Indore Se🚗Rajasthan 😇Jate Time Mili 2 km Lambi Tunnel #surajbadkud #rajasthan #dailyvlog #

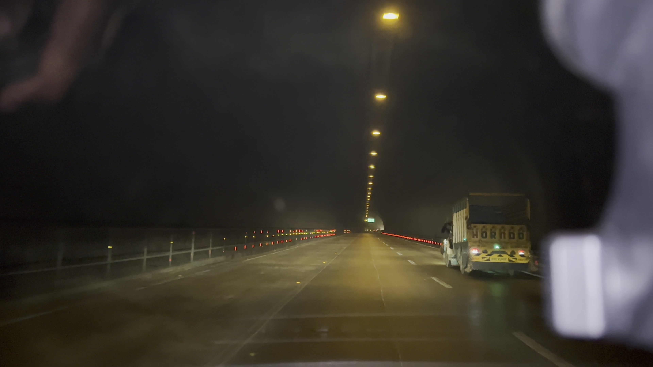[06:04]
मस्त लग रहा है, फर्स्ट टाइम में टनल में है इतना लंबा। तुम लोग जीजू ये कोई गेम में बताते ना, गेम वैसे लग रहा है। बाइक सिटी वो सैन एंड्रियास। हां सैन एंड्रियास अच्छी लगी, दूर से लग नहीं रहे थे कितनी लंबी होगी। अब जयपुर बचा है 209 किलोमीटर।